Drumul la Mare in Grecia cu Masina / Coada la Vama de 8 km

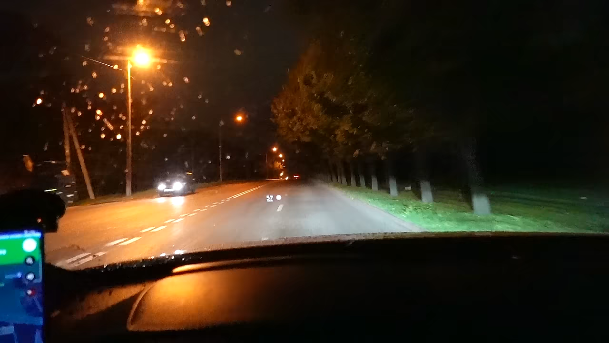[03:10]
Ploaia am trecut în România. Mașini puține. 12 jumate noapte. Ați fost și ziua așa, super. O, piatră.
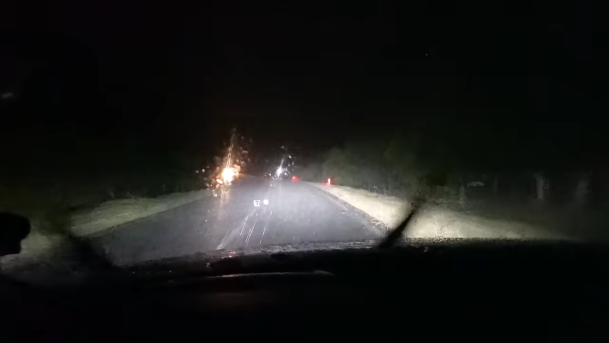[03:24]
Da, poița. Deci două minute am stâns camera și aici nu plouă deloc deja. Interesant.
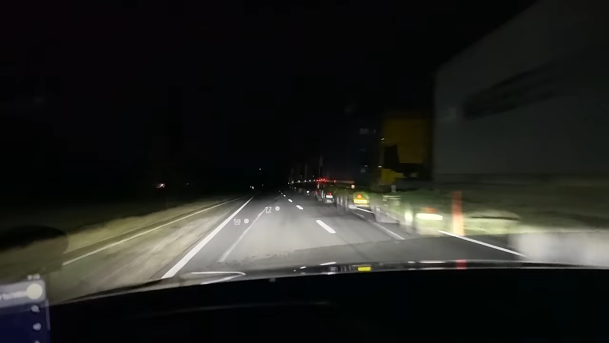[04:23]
Ne apropiem de vamă, dar mai avem până la vamă și tirurile deja stau în rând aici. Da. Sunt ei, câteodată stau și cu zilele. Ne apropiem de vamă. Aici am două rânduri, da, forele.
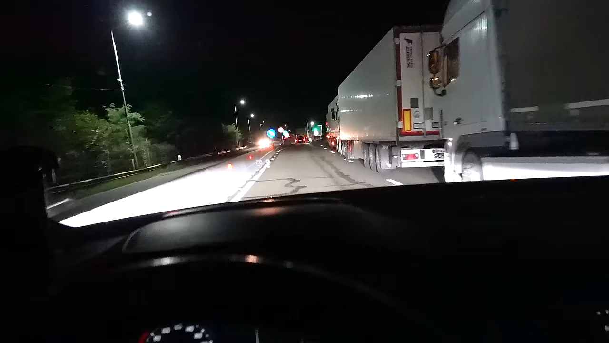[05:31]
Moldova am ieșit, am stat jumătate de oră, fix jumătate de oră. Și acum intrăm la români. Fix aceeași situație, furile. Și aici, da, stau. Să vedem la vamă cât o stăm. Da, dar nu sunt mulți, aveți?